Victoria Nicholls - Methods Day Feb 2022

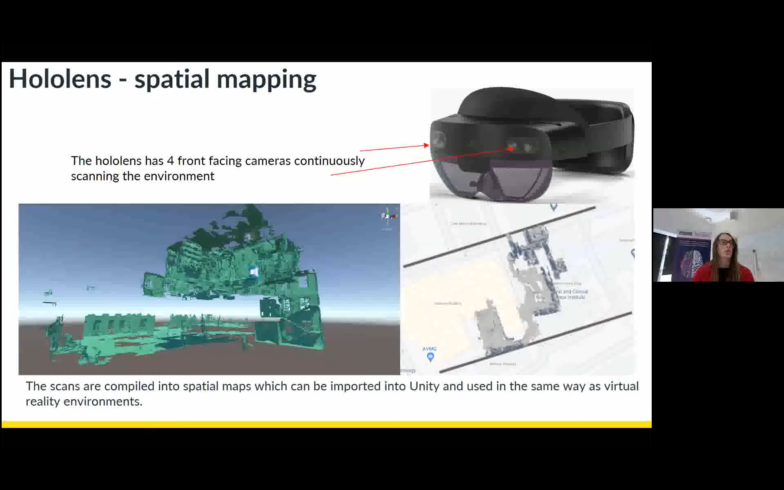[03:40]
One thing you might not notice though, is there's a few holes in the map, but that's okay as we don't need a complete map to be able to place the objects accurately. We just need enough to be able to see where the objects are going to go. So to be able to use the map to place objects into the real world, what I do is I import the map into 3D modeling software such as Unity or Unreal.
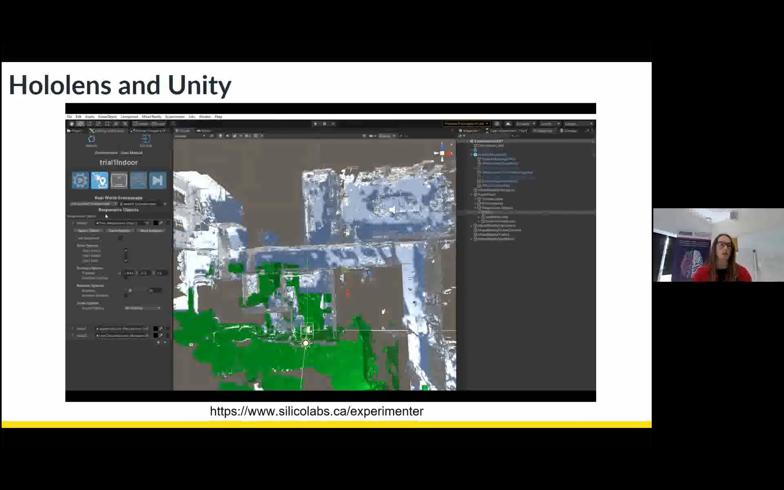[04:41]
And then an additional thing, which I use here, is a software package called Experimenter, which if you guys want to sort of use virtual reality or augmented reality, it's a really useful tool as it allows you to create psychology experiments really quickly with a point-and-click interface. So that's our augmented reality setup. So I'll just talk you through our mobile UT setup.